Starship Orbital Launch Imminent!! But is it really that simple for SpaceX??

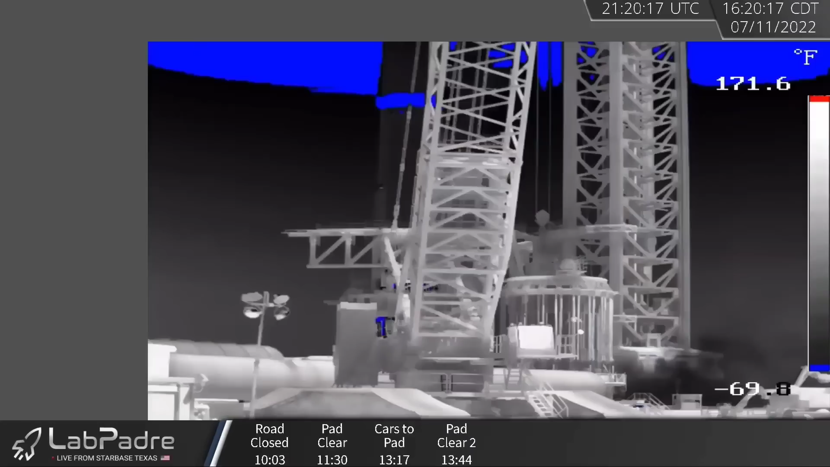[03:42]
On screen: scale top 171.6°F, scale bottom -69.8°F
Padre Island thought that he had just gotten into a wreck
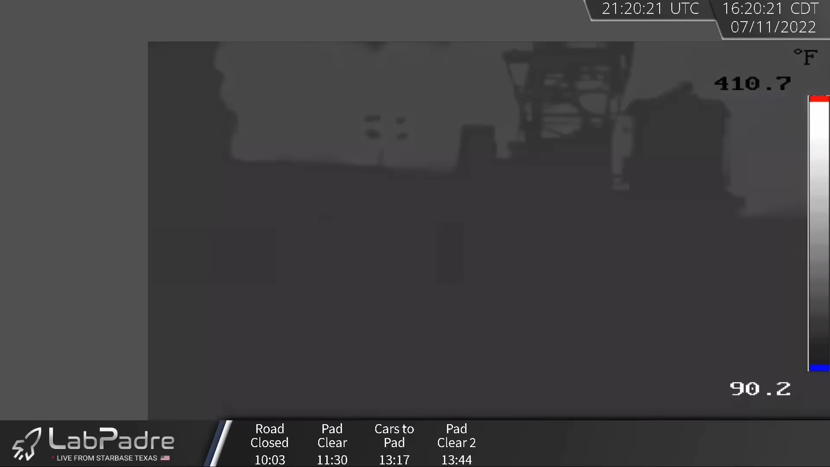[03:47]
On screen: scale top 410.7°F, scale bottom 90.2°F
from the impact of the shockwave and there were numerous people in
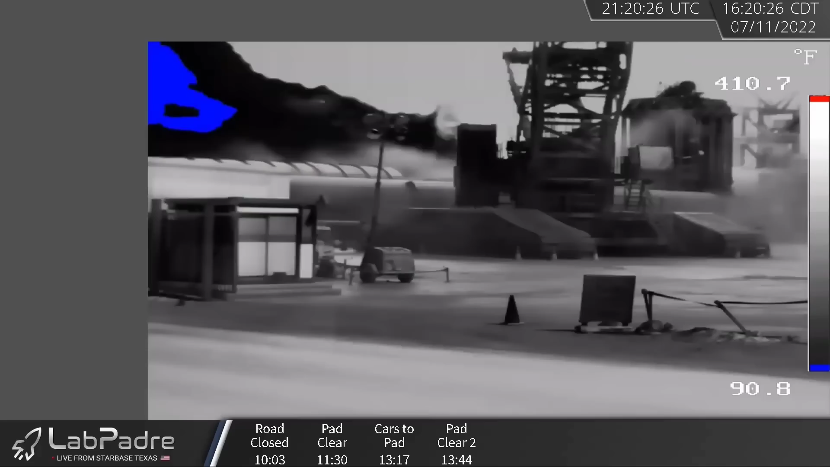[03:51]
On screen: scale bottom 90.8°F
South Padre Island and elsewhere who thought that a vehicle may have collided with their house or something along those lines given just how violent this explosion was and this is going to be a pathetically small explosion